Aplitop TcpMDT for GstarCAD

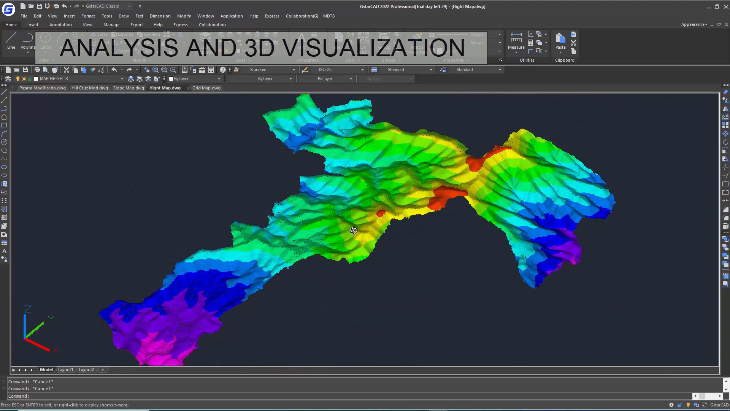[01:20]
Terrain can be visualized in 3D in different ways, enabling the analysis of elevations, slopes, orientations, visibility and virtual reality simulation.